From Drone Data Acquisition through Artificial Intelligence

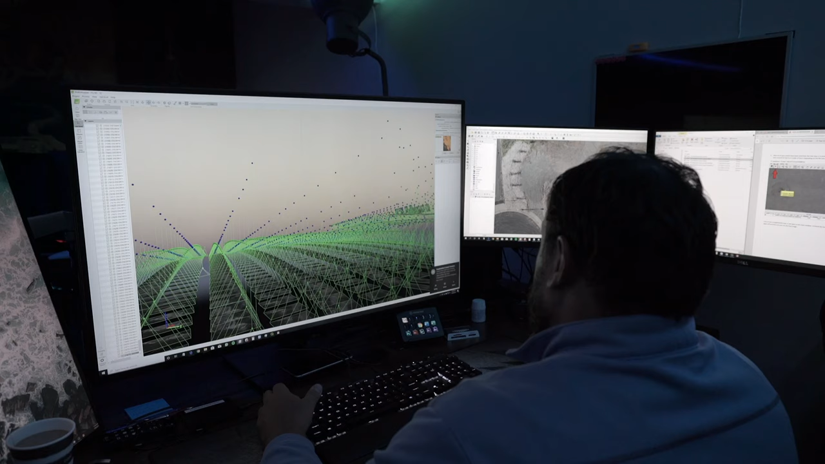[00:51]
The computing power and processing settings are dependent on the data quality objectives that you have.